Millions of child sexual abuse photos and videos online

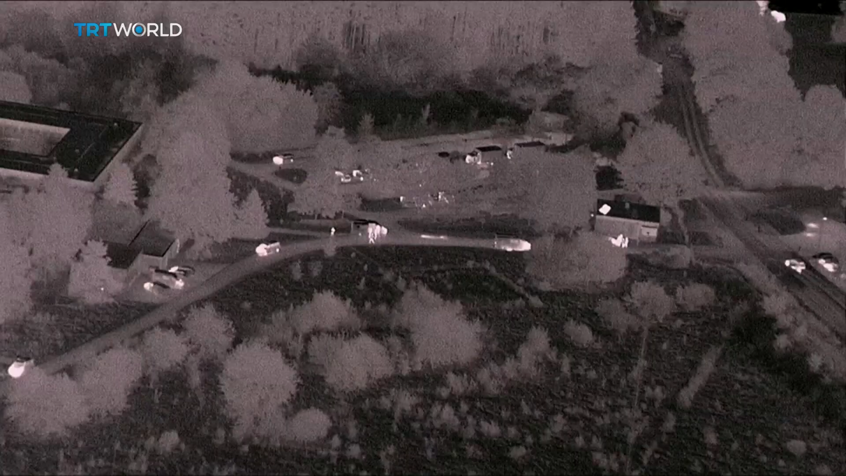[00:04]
This is the moment German police uncovered an illegal internet operation in a disused bunker.